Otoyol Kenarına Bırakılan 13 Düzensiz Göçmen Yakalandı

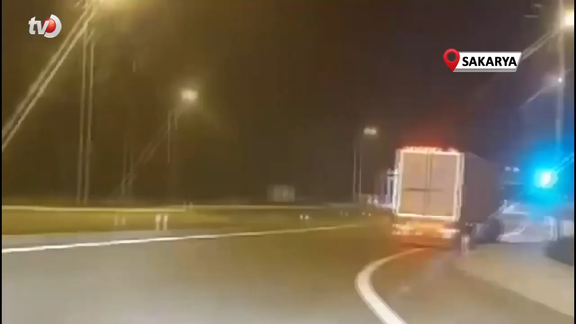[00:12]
Adrese ulaşan ekiplerce 13 Afgan uyruklu düzensiz göçmen yakalandı. Göçmen kaçakçılığında kullanıldığı tespit edilen tırsa yapılan çalışma neticesinde Edirne ilinde ele geçirildi.